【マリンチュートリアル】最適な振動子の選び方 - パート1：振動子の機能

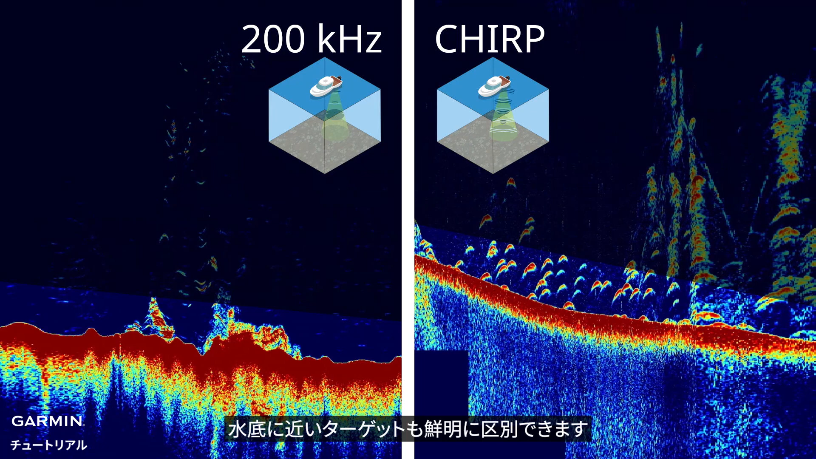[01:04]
Targets near the bottom can be clearly separated from each other. For Chirp Traditional View, there are three frequency bands.
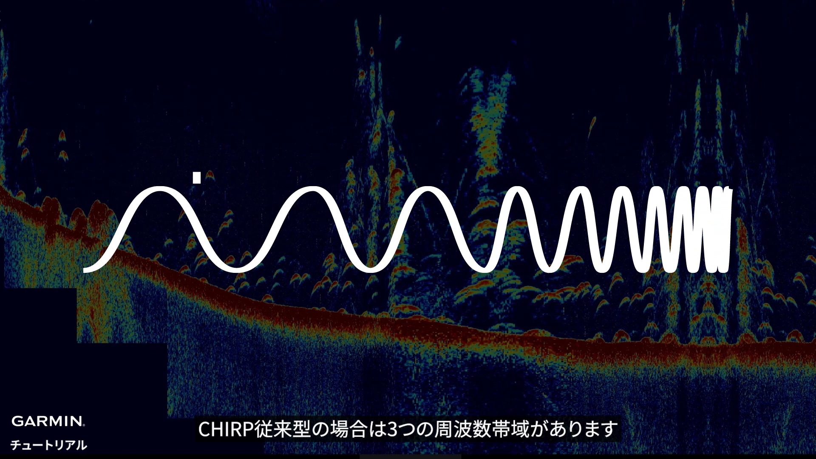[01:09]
Low is for deep water, about 28-65 kHz.
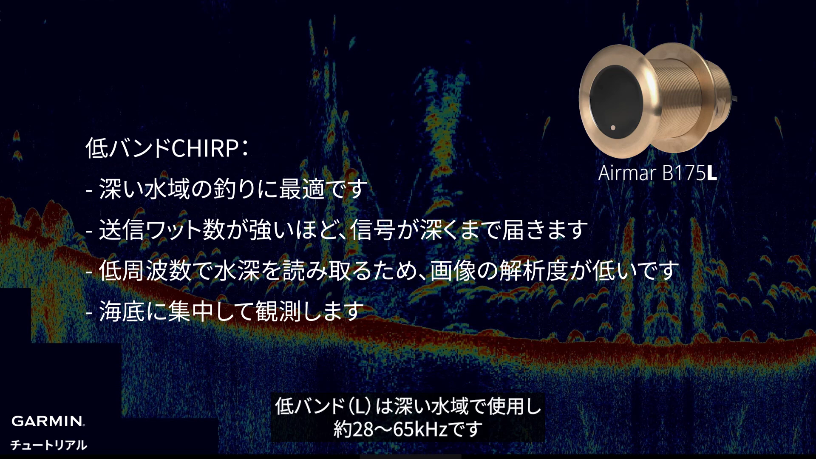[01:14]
Medium is for most anglers, about 85-135 kHz.
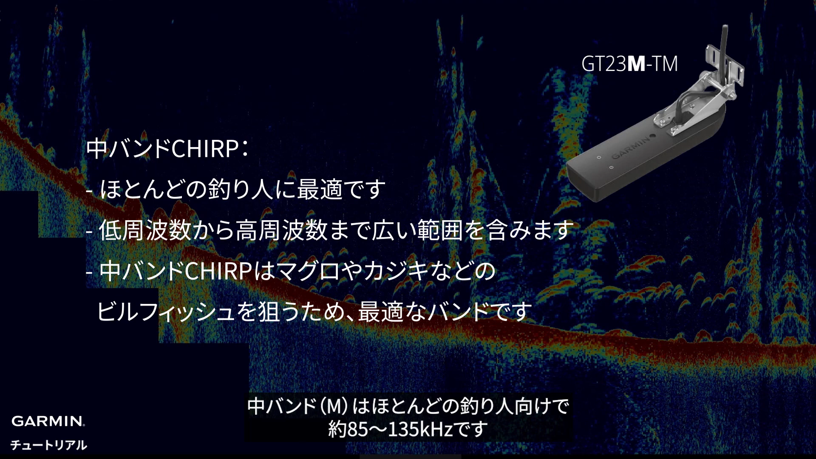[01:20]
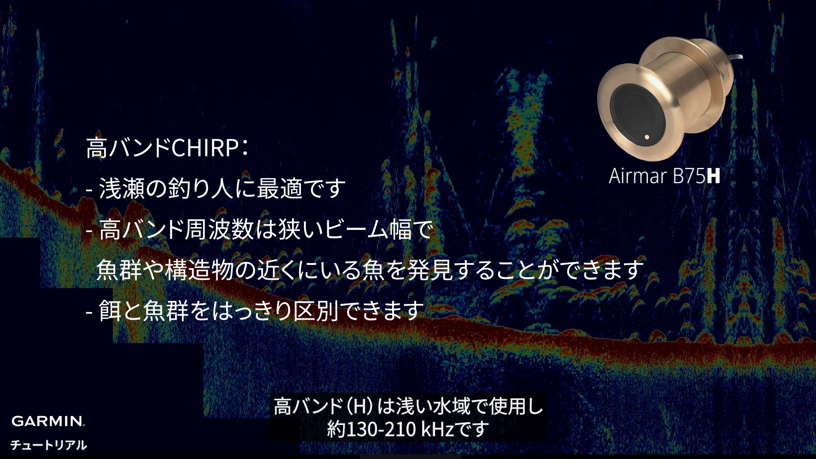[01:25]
High is for shallow water fishing, about 130-210 kHz.
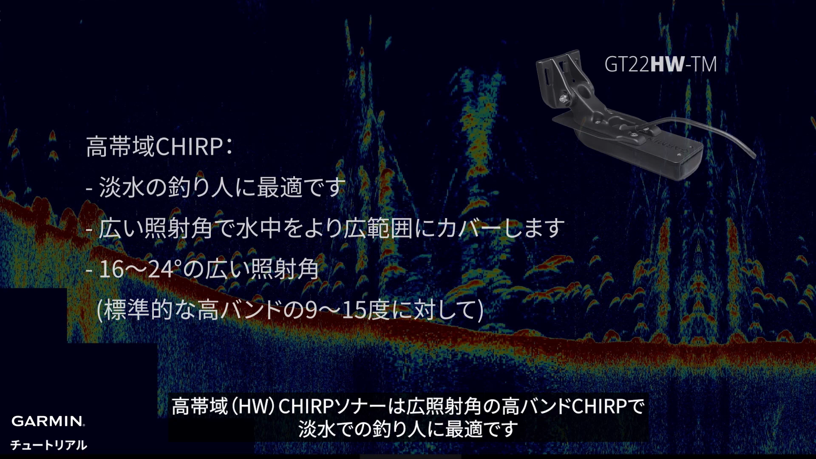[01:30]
High-wide is the wide beam angle high band Chirp, which is great for freshwater anglers. Chirp Clearview and Sideview Sonar.
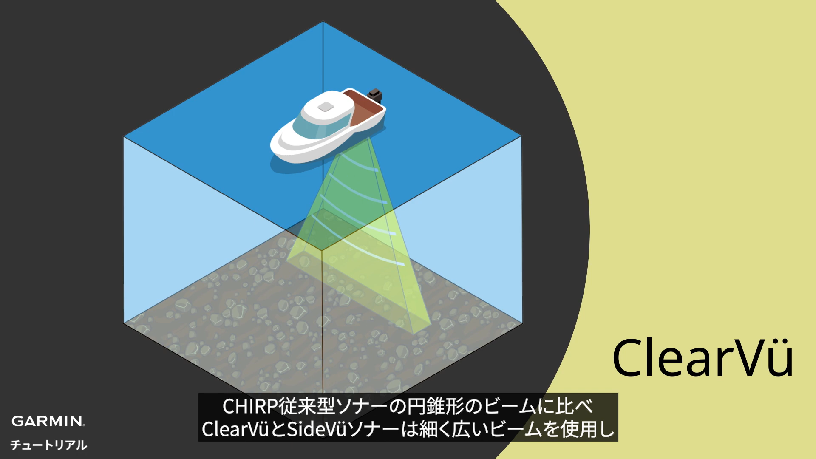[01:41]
Compared to the cone-shaped beam of Chirp Traditional, Clearview and Sideview Sonar use a thin and wide beam. This provides a clearer and straightforward image of structure.
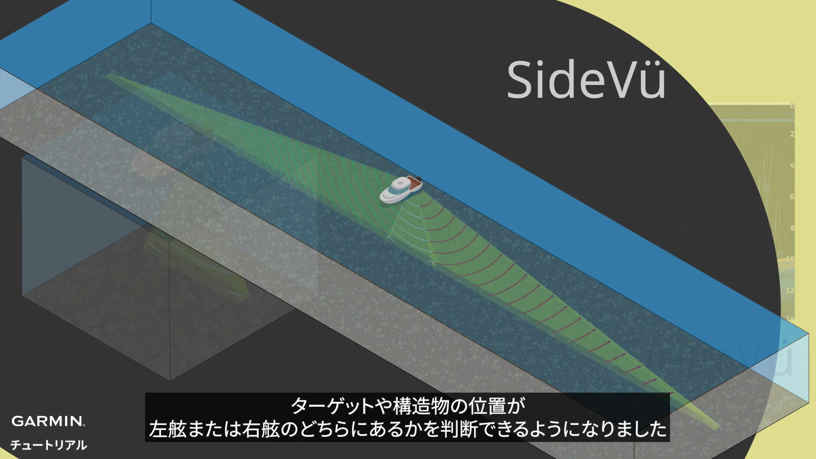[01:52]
And now you can tell whether the target or structure shape is on your port or starboard side. When searching targets, keep the boat speed under 6 knots to get a better image.
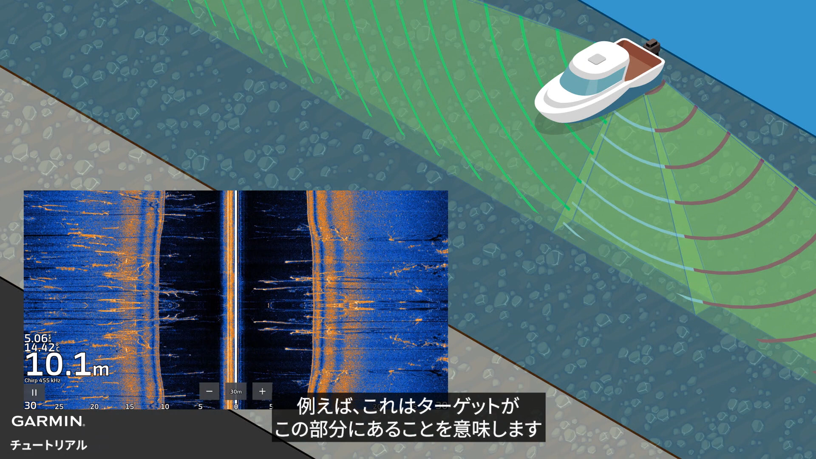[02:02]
On screen: depth 10.1 m
For example, this means the target is in this section. And if the target shows on both sides, then the brighter one is where it is. It is in this section.
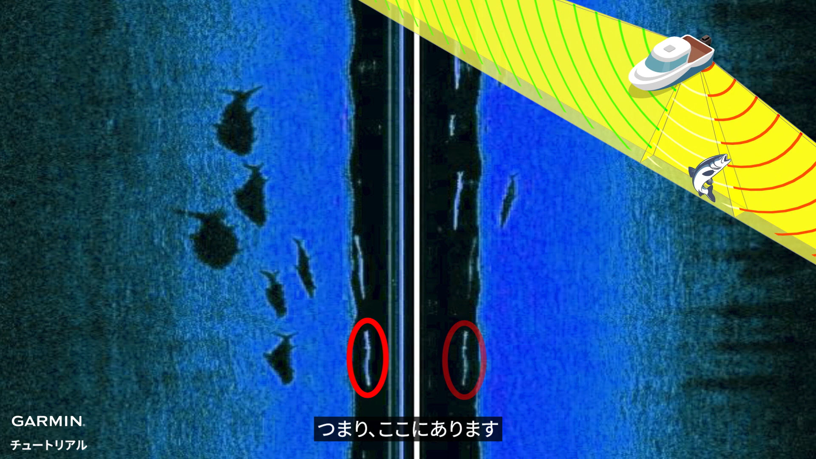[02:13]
Certain transducers include UHD scanning sonar, which provides clearer and more precise Clearview and Sideview images at higher frequencies.
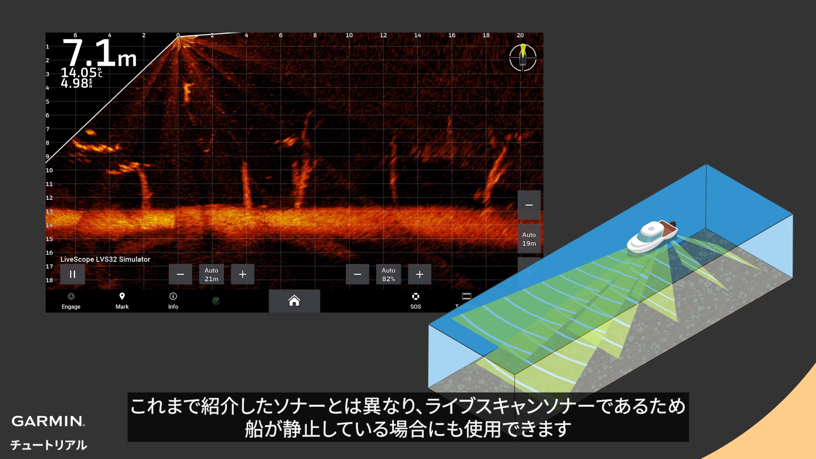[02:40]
On screen: depth 7.1 m
You can see structure, bait, and how fish swimming around your boat in real time.
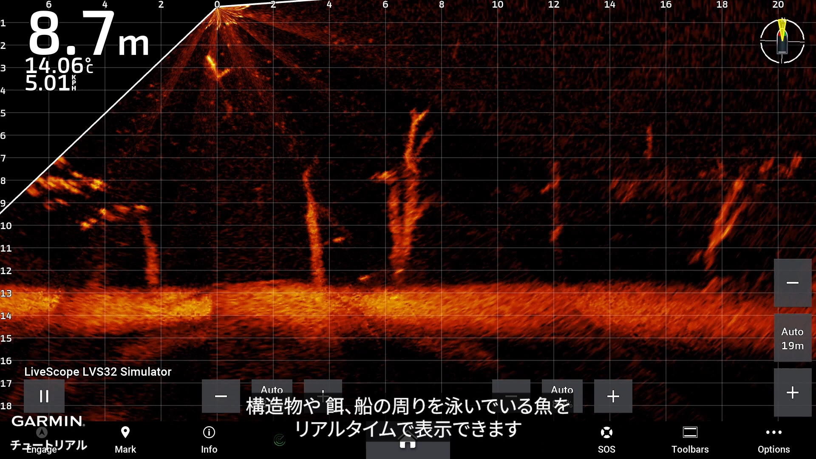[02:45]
On screen: depth 8.7 m, water 14.06°C
With the 20-degree narrow forward beam angle, it is much easier to locate fish.
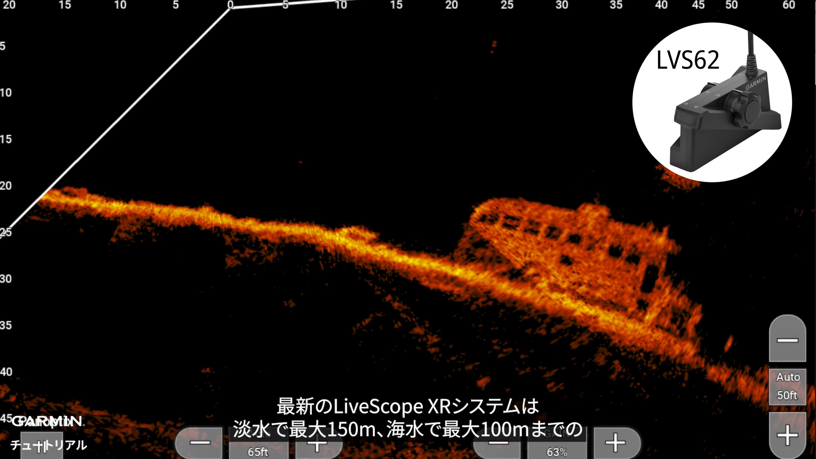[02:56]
The new LifeScope XR system supports up to 150 meters in freshwater and up to 100 meters in saltwater.
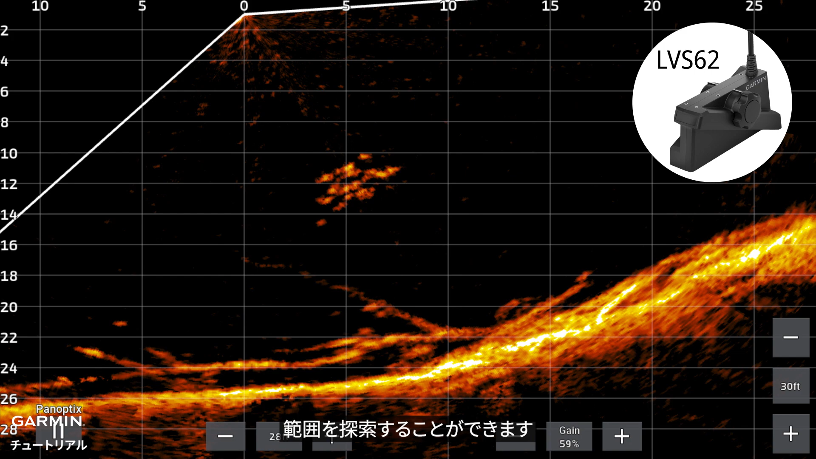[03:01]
There are three LifeScope modes.
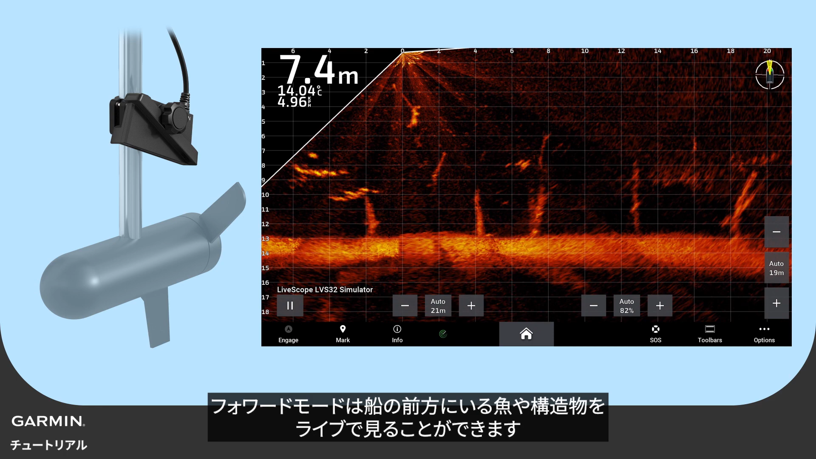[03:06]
On screen: depth 7.4 m, water 14.04°C
LifeScope Forward shows a forward-facing life feed of fish and structures ahead of the vessel. LifeScope Down shows a life feed of what is below the vessel.
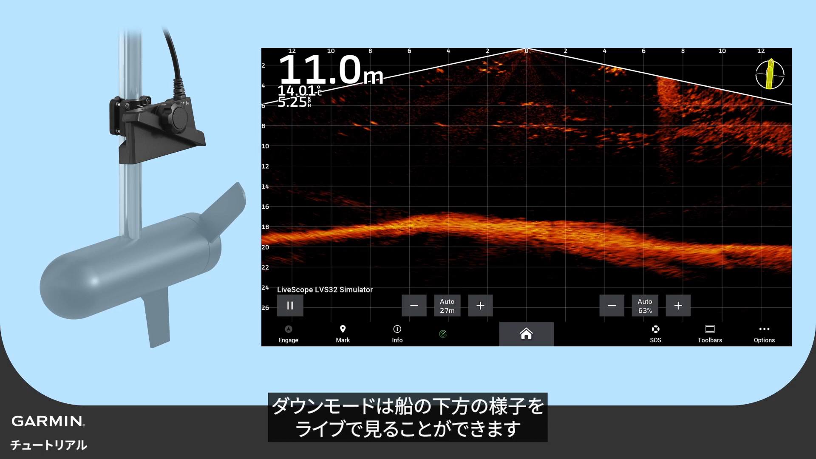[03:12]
On screen: depth 11.0 m
LifeScope Perspective Mode shows a downward-facing display ahead of and around the vessel,